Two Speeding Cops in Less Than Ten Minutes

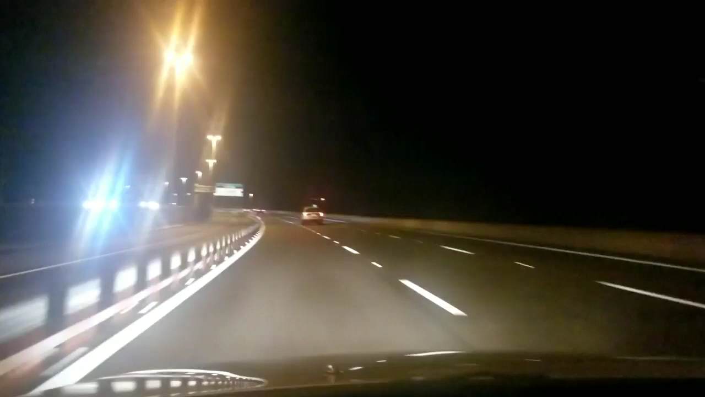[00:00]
oh look I'm going 64 miles per hour in a st. Petersburg police car just flew by me so if I'm going four over the speed limit and he's blown by me and the SUV up there
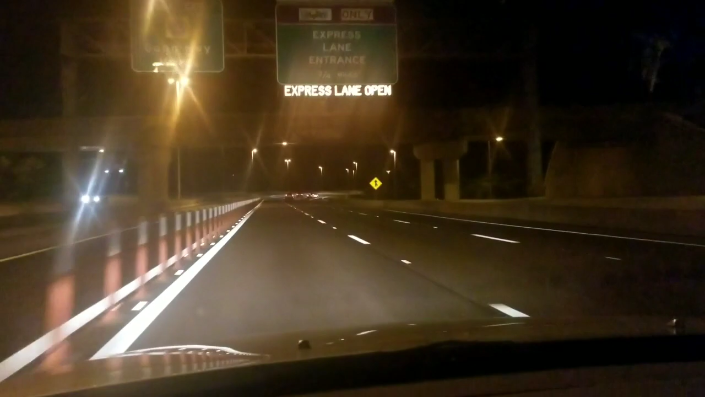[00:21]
what a shocker should I go should I go pull him over or what yes this is what I'm talking about with the hypocrisy look how far ahead of me is now you can't even see him in the camera basically but there you go cop speeding total hypocrite there's another one Tampa police the same road same trip roll up my